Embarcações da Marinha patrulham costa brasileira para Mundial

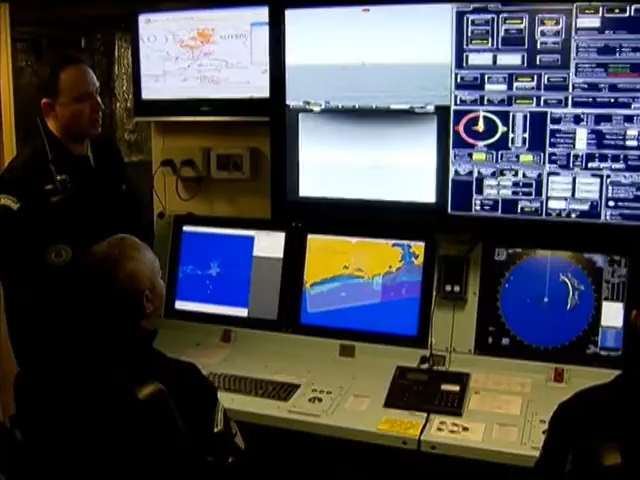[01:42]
Radares monitoram o céu e o mar, identificando a presença de aeronaves e barcos suspeitos.